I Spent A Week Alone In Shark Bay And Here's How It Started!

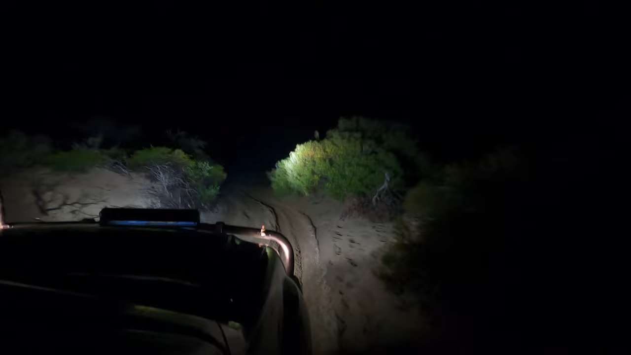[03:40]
what it's like she's pretty soft and boggy got my lights on now I actually know someone who's here to the left of the beach he said